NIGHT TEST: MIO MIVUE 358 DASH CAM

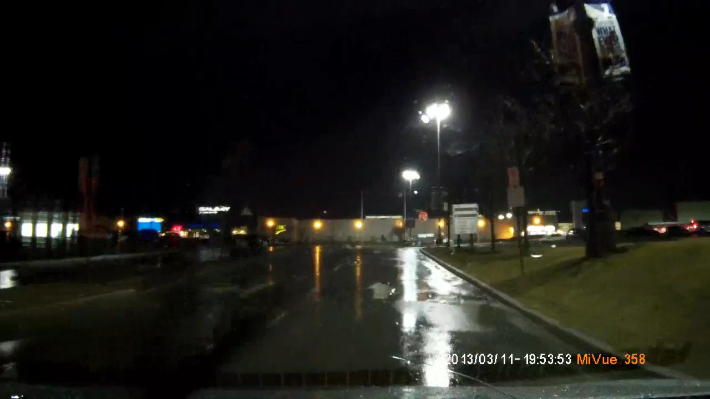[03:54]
The main purpose of a dash cam is to be able to record information about a vehicle that hit you, for example, right? So we want to see if we can read license plates. Like, for example, on the right there's a blue BMW, BBFA.